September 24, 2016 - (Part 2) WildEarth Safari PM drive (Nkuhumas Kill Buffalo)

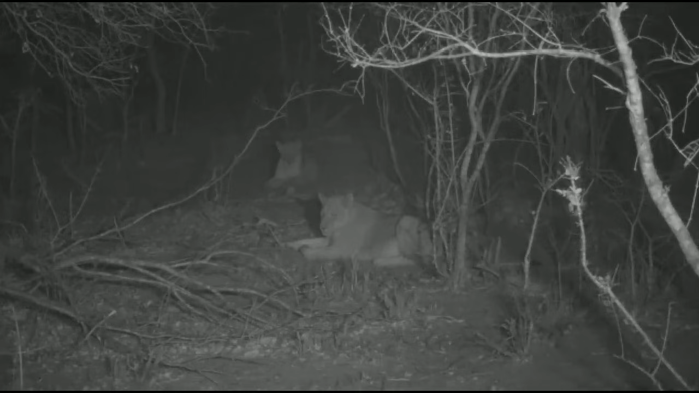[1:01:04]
So we're still sitting with the Nkuhumas, and not much movement at the moment. I've stopped just short of the Buffalo's Hook waterhole, probably about 100 meters, and I was hoping they might find that old buffalo bull. But this is what lions do. They move, they sleep. They move, they sleep.
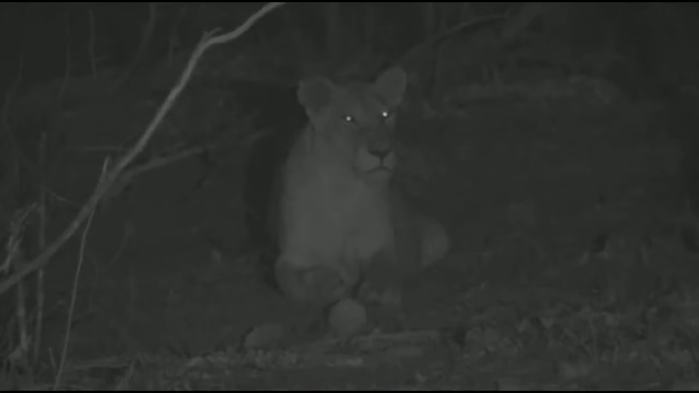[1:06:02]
Hi, Ibrahim. Ibrahim's wondering, do all big cats have the same vision during the day as during the night? During the day, their vision is better because of the amount of light. But you see at night about 8 to 10 times more than a human being can. So they use every little bit of ambient light to see. So what we see is black, they'll see probably very similar to what you're seeing on your screen now.
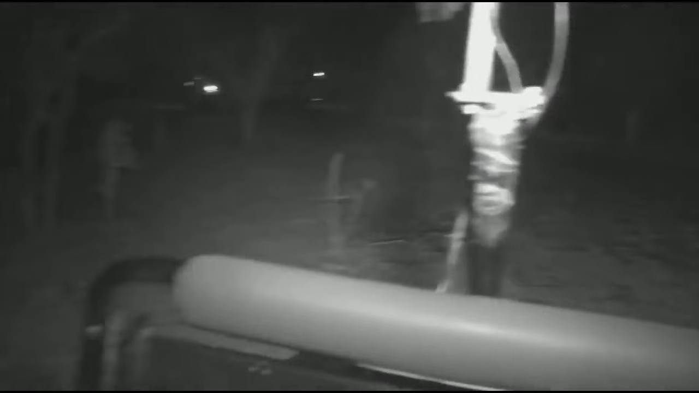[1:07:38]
They're going to go behind us. There they are, just parallel to us now.
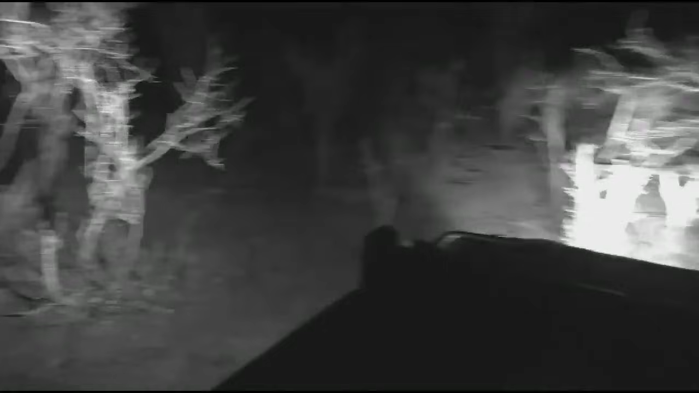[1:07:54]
Let's try and get down to the road. The road's not too far, fortunately.
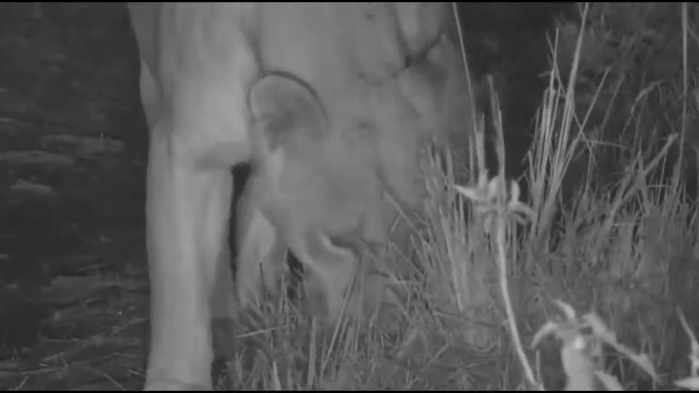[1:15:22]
Don't think it's one of the same ones. We've done a very small kind of loop from where we last saw you. She's smelling. She's smelling other lions.
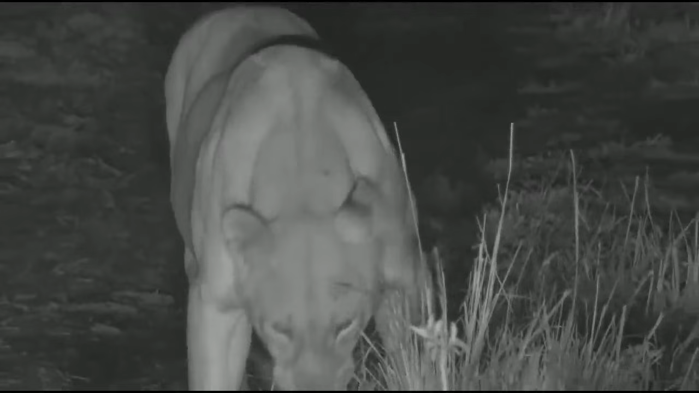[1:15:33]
See the phlegmon grimace? For those of you who don't know what that is, that's the opening of a tract to the organ of Jacobson, or the vomeronasal organ. veromonasal organ, sorry. And what that does is interpret pheromones. You see how swollen she is on the belly. But again, no obvious proper suckle marks. Hooray. Well, we've got a lion moving. Let's follow her. We've also got Graham Wallington sitting on the roof.
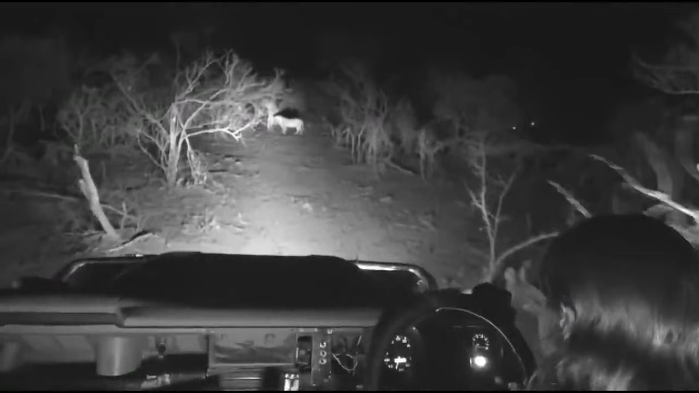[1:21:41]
Now, they're sniffing around here, and Herbie did say he had male lion tracks in this area at some point today.
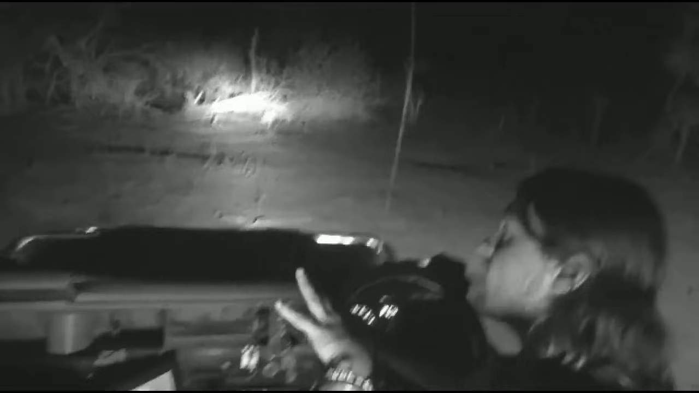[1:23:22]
They apparently can just see it, but when I did some research on it, apparently not that it would make a massive difference to them from what they would normally see. Why do you want to go in here, ladies? Oh dear. Okay, I'm going to try
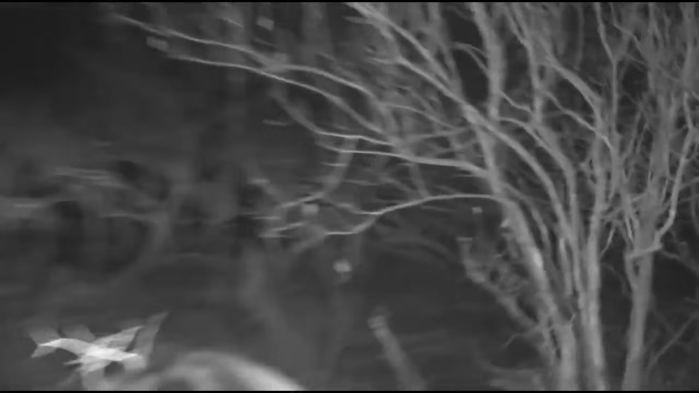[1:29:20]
Oh no, they're still stalking, they're still stalking. Look at that movement.
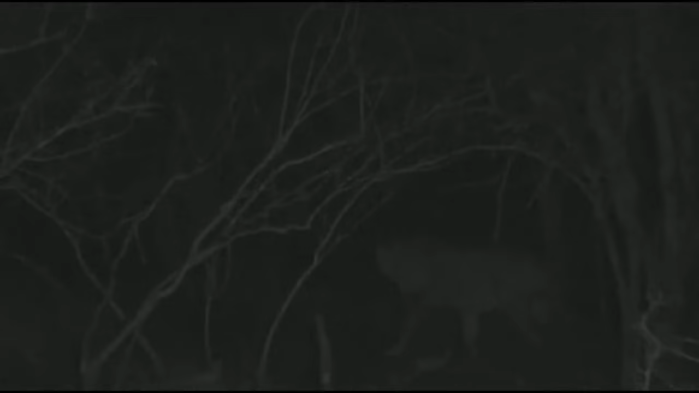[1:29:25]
Yours, there's one line is still stalking something directly in front of you, probably 20 meters from the cut line. Isn't this exciting? Now, lions don't have the most successful hunting rates.
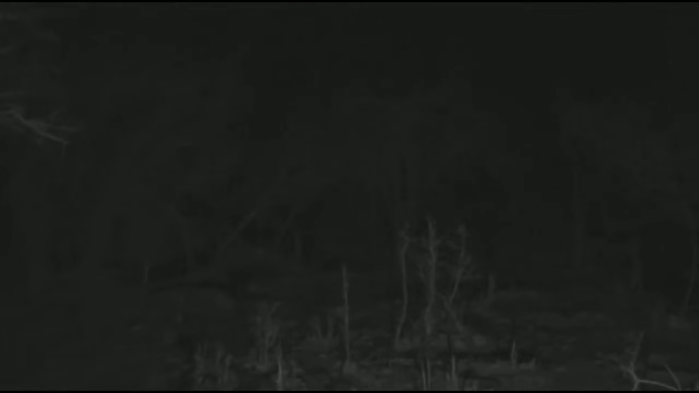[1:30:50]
Let's just check in front of us. We're going to move forward with our lights off. Eggsy, are you going to be my eyes? This is quite an experience.
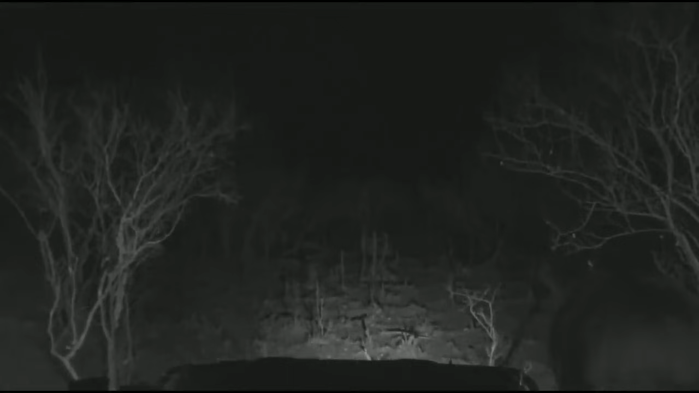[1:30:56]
Driving, looking at a monitor. Okay, it looks okay. Ooh, this is quite scary. I'm just going to make sure. I'm going to find a way through the... Oh, let's go around that one. Don't know what's underneath it. Isn't this quite exciting?
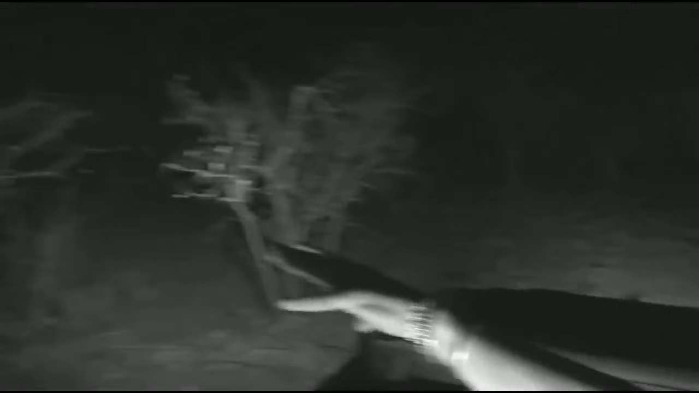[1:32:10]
Yours has just said a lioness has taken off behind him, run down back towards the north, or to the... Oh, there we go. It sounds like they might have caught something. Hold on. Hold on, guys. Isn't this exciting? Hey, we've got one lioness here. Yours is saying, come. So, I don't know. We've got one lioness right next to us. Did the other lioness catch something small? Oh, they're running again. It's buffalo.
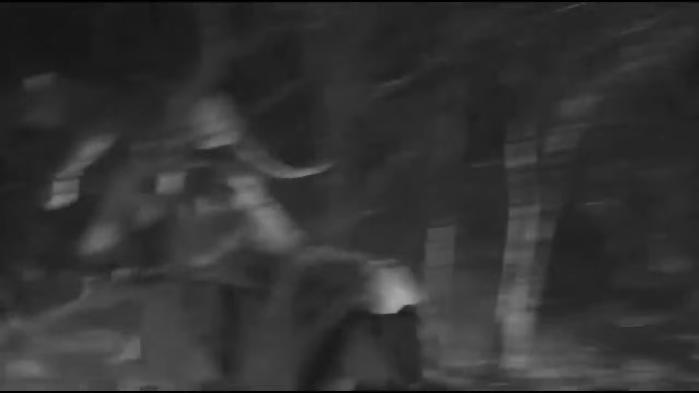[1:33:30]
Isn't this incredible? I know this is difficult for some people to watch, but this is absolutely amazing.
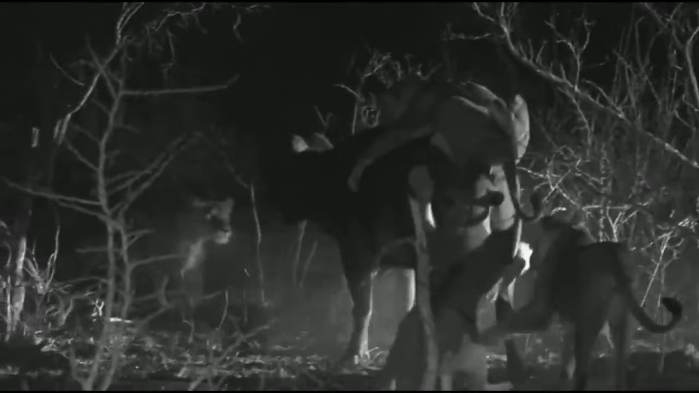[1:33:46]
The incredible Nkuhumas do it again. Well, it's not all over yet.
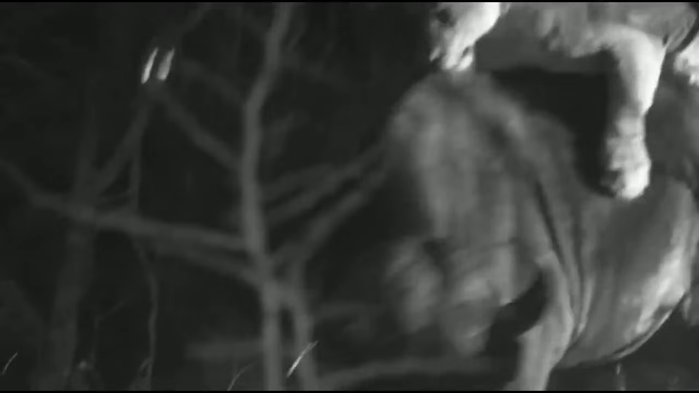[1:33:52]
So I haven't switched the car off in case the buffalo comes in this direction.
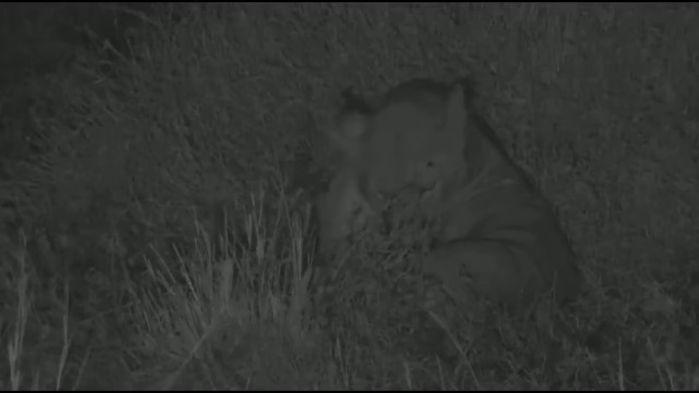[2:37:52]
While we sit here with the sleeping lions, well, one cleaned itself. Who would have thought it? Well, I suppose everybody who loves the Nkuhumas. They have pulled it out of the bag and killed a buffalo here exactly as we wanted them to.
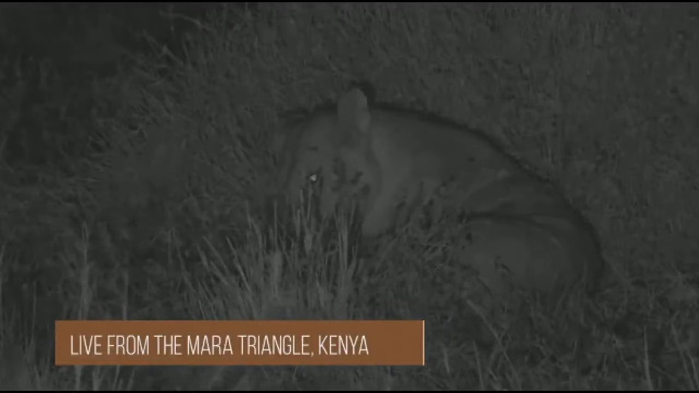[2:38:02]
Lion kills at night. How fantastic they have been. This bunch has been doing not a great deal.
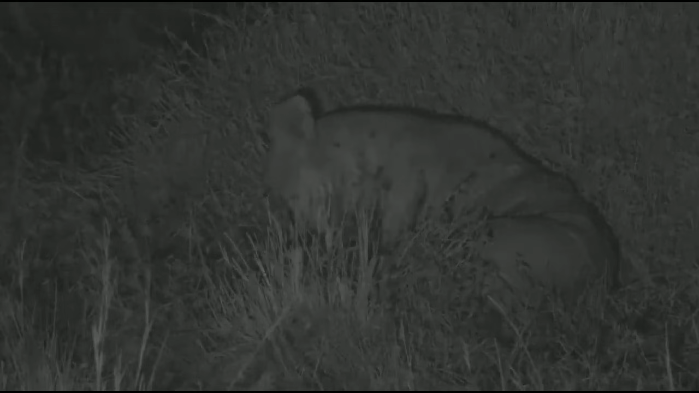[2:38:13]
Since I last saw you, obviously we were stuck. That is not an uncommon occurrence for me. And what happened was, we're going straight back to South Africa. There's even more action going on. They've got cubs running into the kill. Look who's arrived.